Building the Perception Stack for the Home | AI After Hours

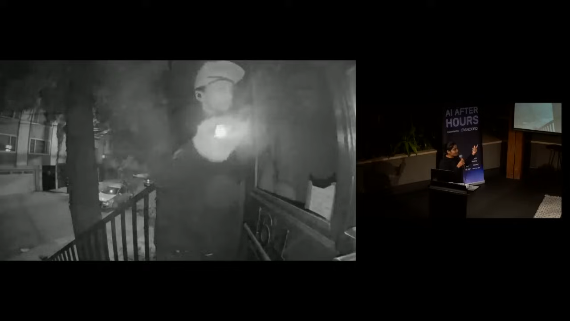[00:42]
So, a burglar can walk up to your door, look straight into your camera,
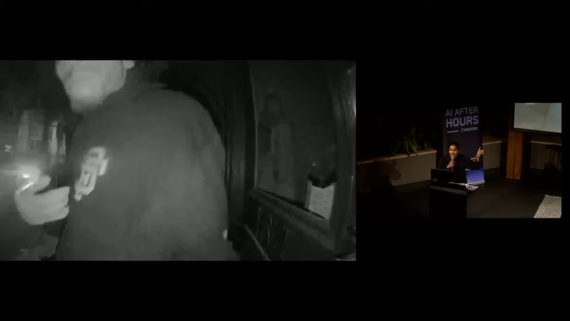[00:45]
and walk away with no consequences, and nothing happens in real time. There's no understanding of the severity of the event or a proportionate response.
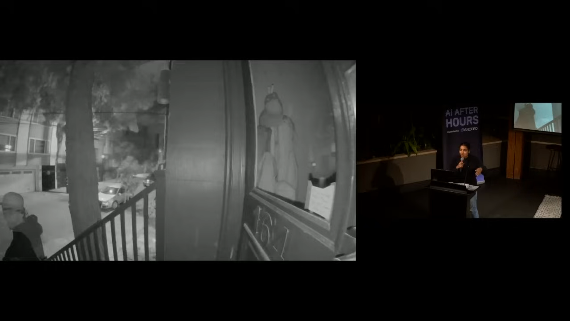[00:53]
And, in some cases, they might even come back and walk away with your security system.